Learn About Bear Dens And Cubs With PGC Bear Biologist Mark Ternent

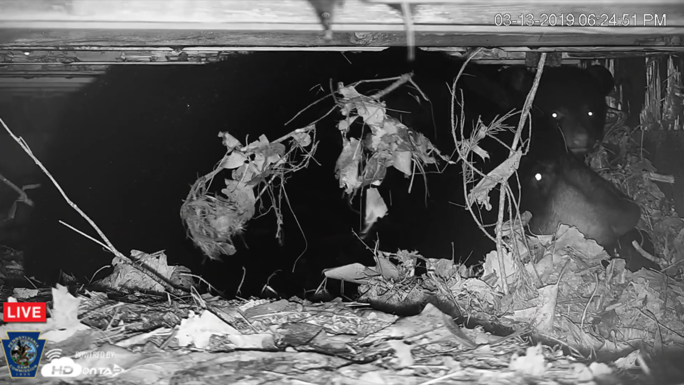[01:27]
is that bear in danger under that deck? Water is dripping on the bears, snow melts and things like that, and people have expressed a little bit of concern, and the reality is that that's a fairly sheltered den.